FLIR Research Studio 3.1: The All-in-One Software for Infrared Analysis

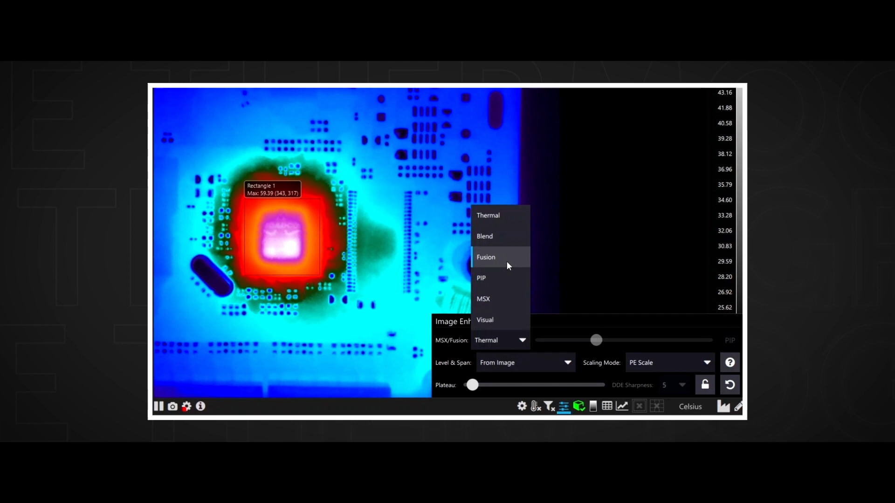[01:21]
MSX allows the user to see crisp details about the printed circuit board that they couldn't see with just visible or with just infrared imagery.
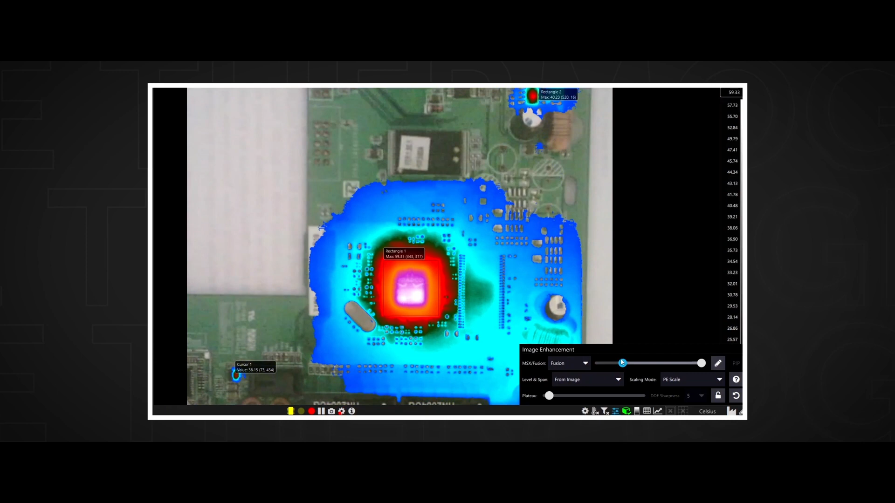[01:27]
Also, if just the visible image is showing via selecting it under image enhancement,
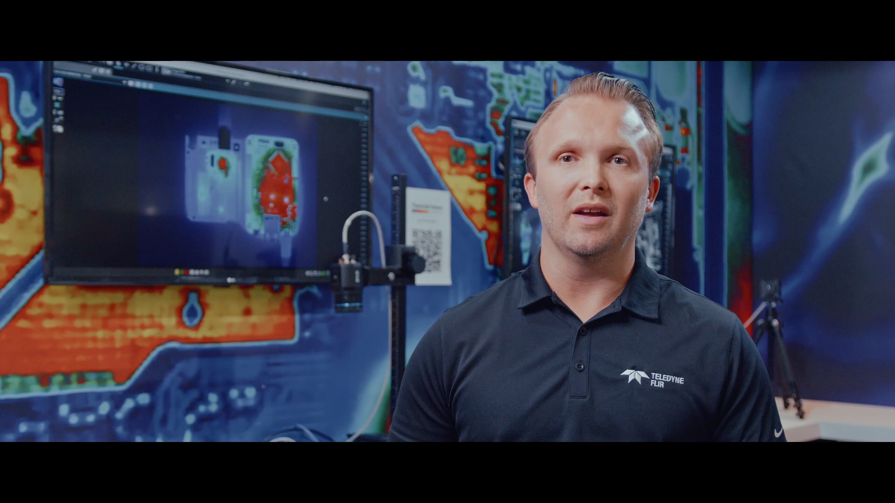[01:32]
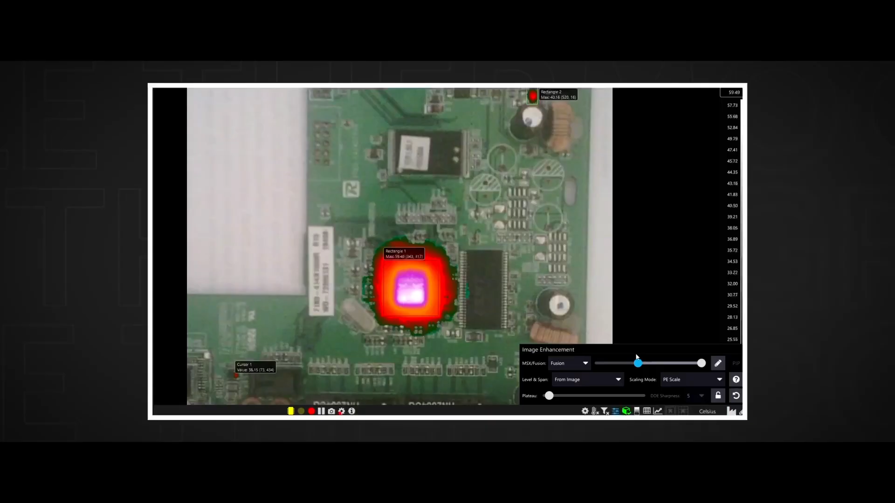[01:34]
you can still see the temperature for every pixel as you hover over it or as you use different statistics or graph plotting features.